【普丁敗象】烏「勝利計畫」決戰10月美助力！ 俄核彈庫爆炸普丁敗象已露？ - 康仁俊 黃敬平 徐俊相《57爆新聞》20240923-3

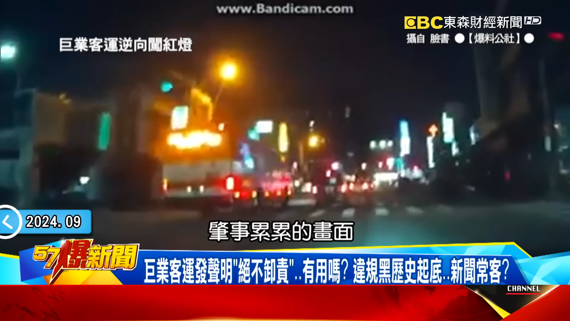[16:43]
累累的这个画面就是你现在看到这个画面上聚业客运竟然会逆向去闯红灯被这个民众拍下来之后放到了这个网路上去警告他们你们不要这样子太夸张他开这么快很扯耶红灯直走耶左转耶对逆向闯红灯还这样子左转完完全全把马路当成他自家这样子开然后认为说每一条车道都是公车专用道一样完全无事于其他的这个行人请问你客运业者到底有没有做好员工的一个教育呢